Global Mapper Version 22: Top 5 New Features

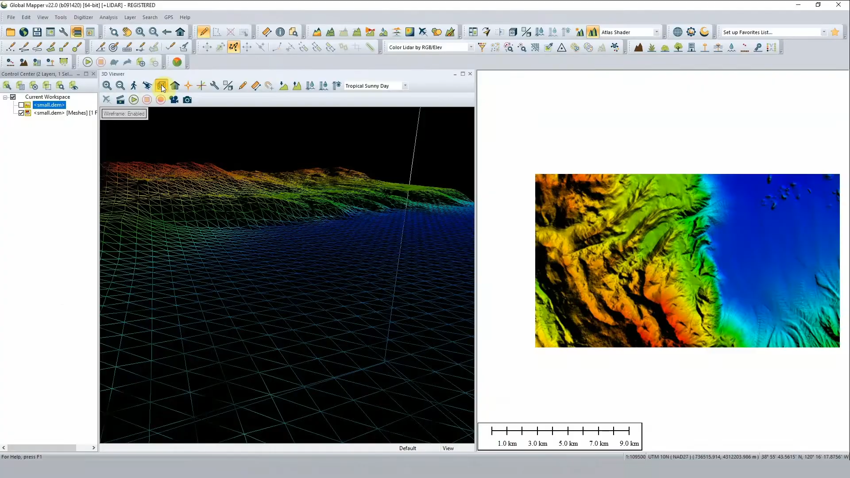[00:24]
The second feature is a new tool for simplifying meshes.
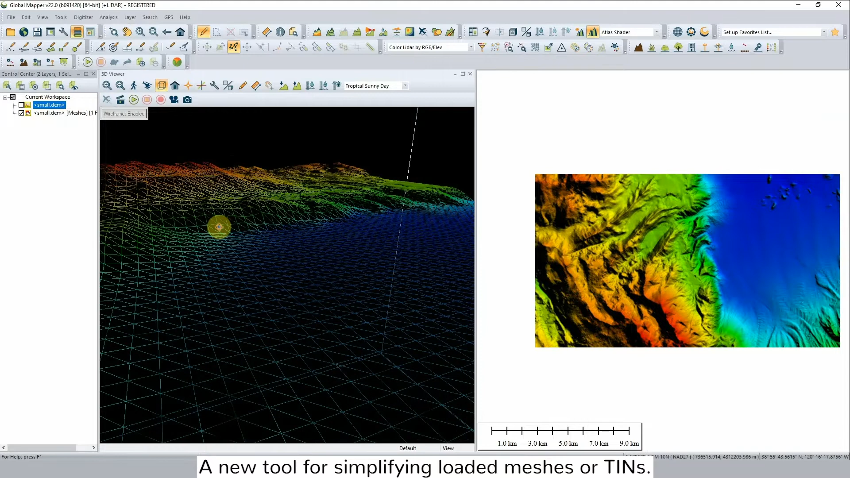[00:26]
This tool reduces the number of faces or
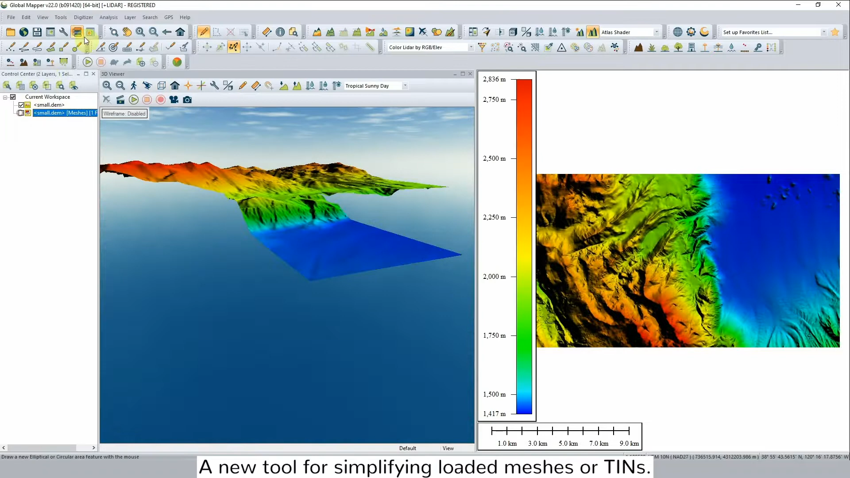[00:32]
vertices in a mesh while attempting to preserve as much of the original shape and boundaries as
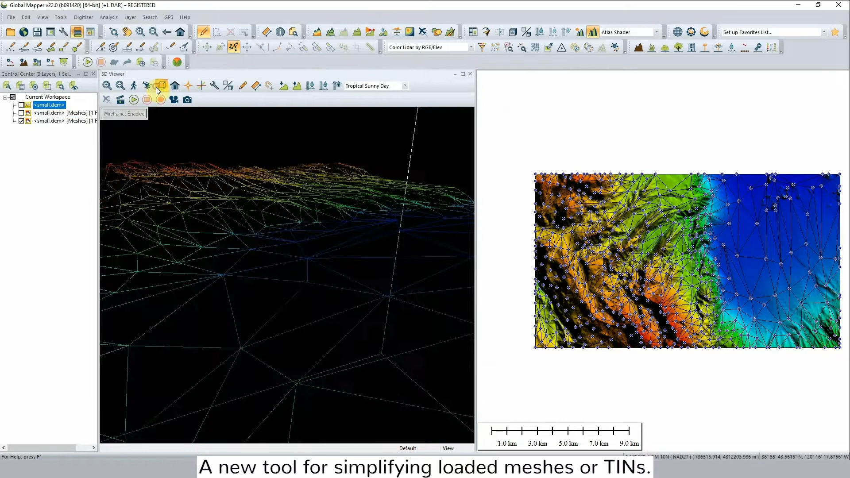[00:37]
possible while significantly reducing the size and memory requirements for the file.